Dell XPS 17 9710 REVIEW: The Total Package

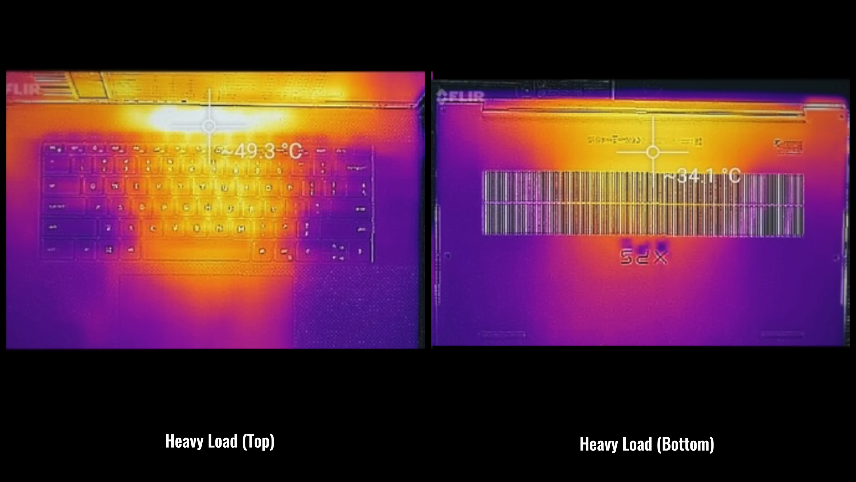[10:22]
nothing to the point where it's hot to the touch wasn't really an issue. And as I mentioned earlier, it has two fans for cooling and it employs vapor chamber cooling.